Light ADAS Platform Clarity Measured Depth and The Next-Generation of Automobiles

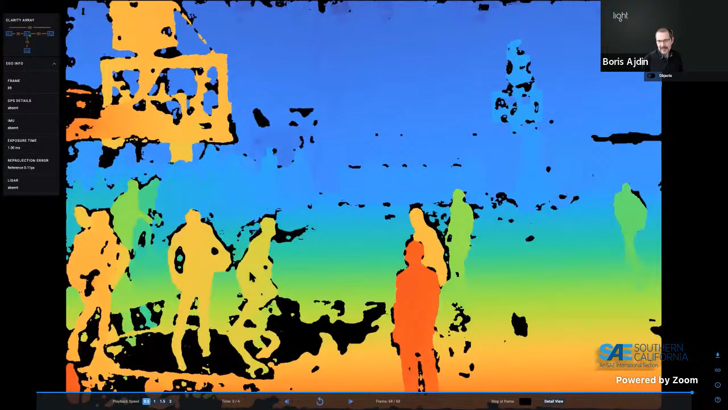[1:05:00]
pixel depth video once again the same rules apply everything is single processing only there is no machine learning we wouldn't have time to train a model for a basketball arena anyway uh everything is non-temporal so per frame and there is no post processing of any and just to browse a bit more let's take a look at for example this frame
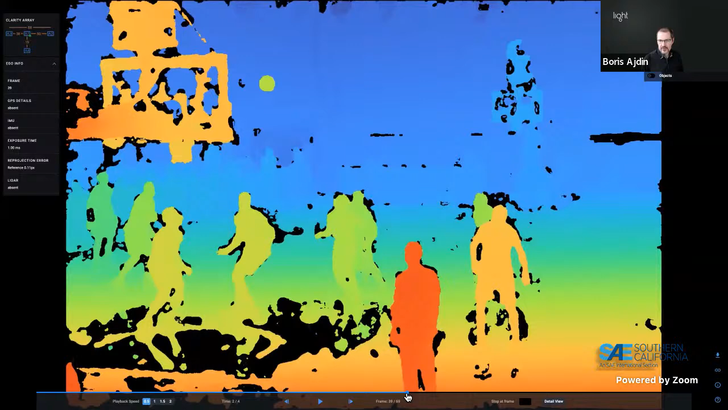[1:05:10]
detail view so i'll go to detail view here and we'll look at what the pixel card here looks like you can notice here especially because of a very shiny floor there are very strong reflections
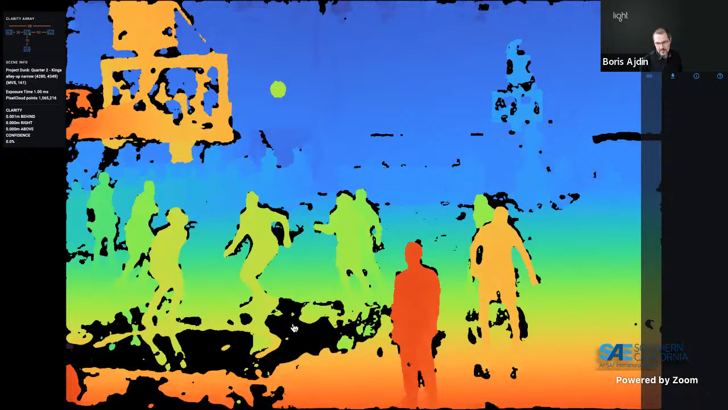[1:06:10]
reflection once again we measure the reflected object distance not the not the floor wherever it's not clear we just don't report anything because we we cannot we don't want to interpolate or guess but what is uh what is really really important here is seeing what the pixel
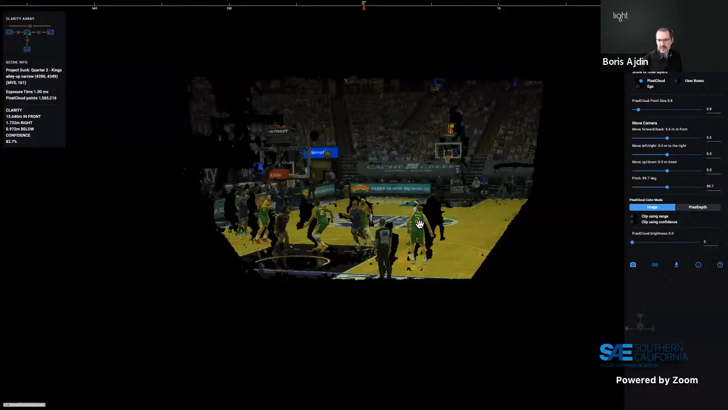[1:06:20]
cloud looks like and as you can see here every part of the scene is very nicely visible now of course this is from this is one frame from one array so there will be
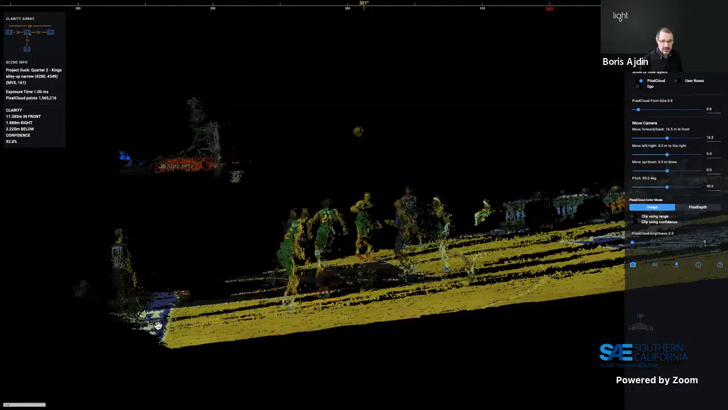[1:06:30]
a lot of occlusions and you can see a lot of these shadows but of course if we have multiple arrays placed around the arena we could stitch all of those together and create a complete 3d world um for
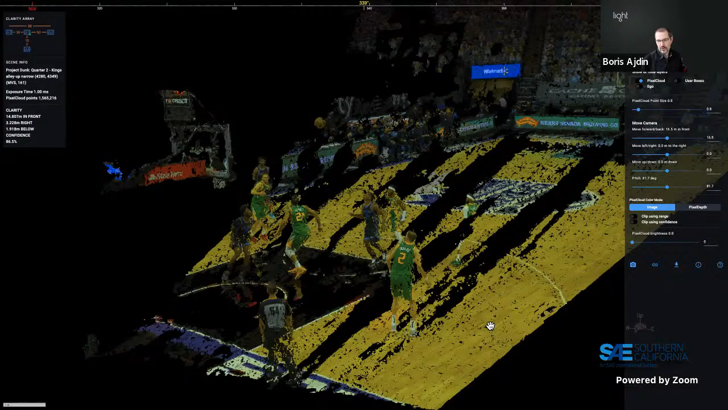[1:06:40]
for this particular scene and so you can see things not only not only things such as
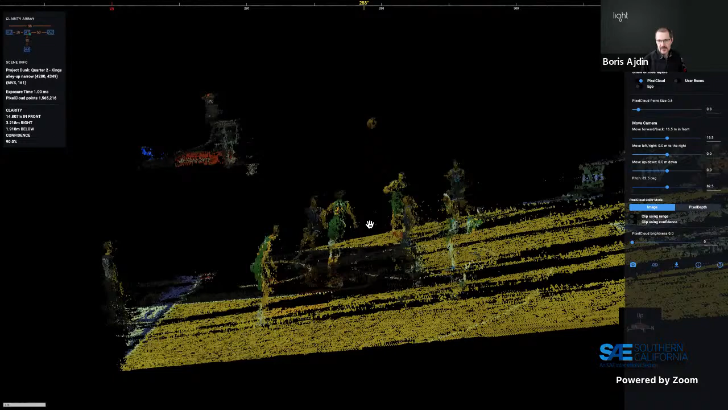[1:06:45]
um the position of things uh on objects and people even if it's just a partial view of
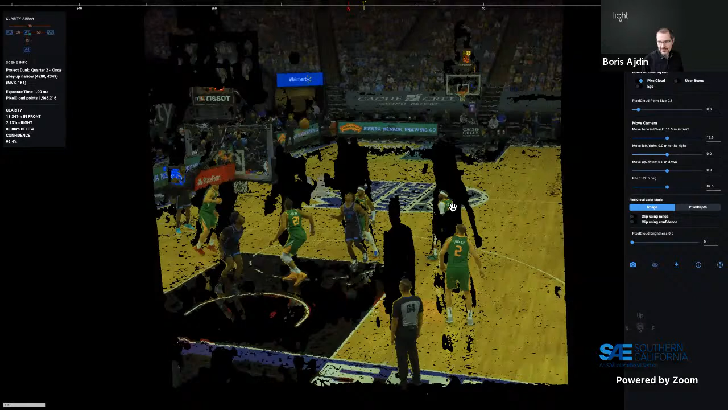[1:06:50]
a person's torso and one you know one leg here but you can see stuff like and especially if you look frame to frame what is the trajectory of the ball uh what is the speed of of movements
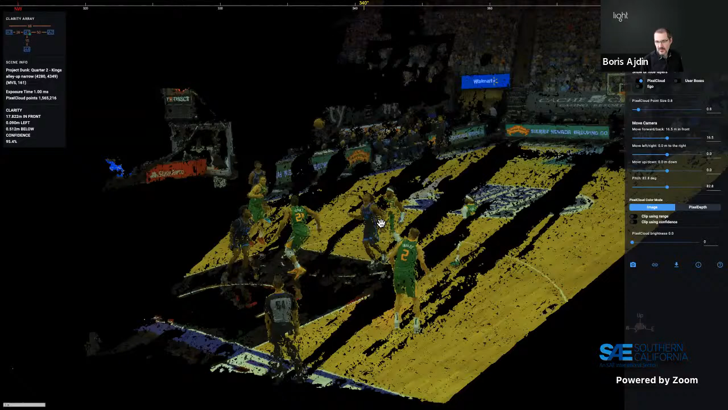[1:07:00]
of every uh everybody um what is the moment of uh you know what is the inertia of things so if there is a for example uh an attempted to flop or flop a file you will be able to measure whether there was actually any impact or not right whether it was a fake file or a true file uh and all of this is visible from maybe
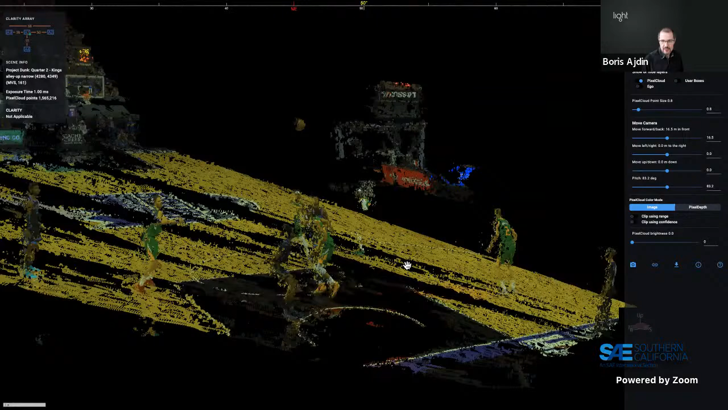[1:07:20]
with no uh no training whatsoever this is all signal processing just looking at what the camera pixels are telling us now we can go a bit further in this scene obviously the court is most interesting but sometimes
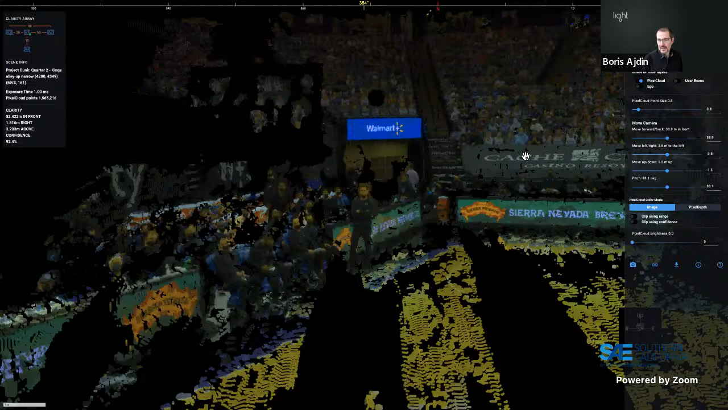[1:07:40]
on the bench is and then my favorite uh this was this was captured during the pandemic lockdown regulations so there were cardboard cutouts of players placed all over the arena to to enforce uh social
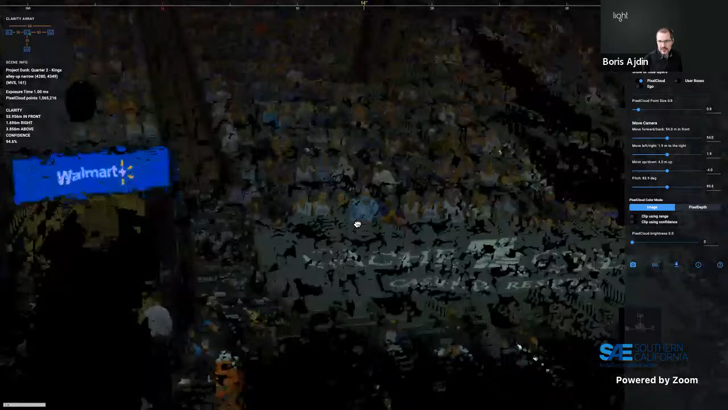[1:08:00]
more 3d structure and they are next to three posters which are flat so they are not 3d and then we have two people here which are once again real people so you're able to identify uh from 3d data which you couldn't do from an image necessarily directly what are real people because they have a 3d structure to them which is volumetric versus what are only 2d cutouts because they don't and this is at 50 55 meters so one famous question can you that can you separate a person from a poster uh from with using this data plus image data it's doable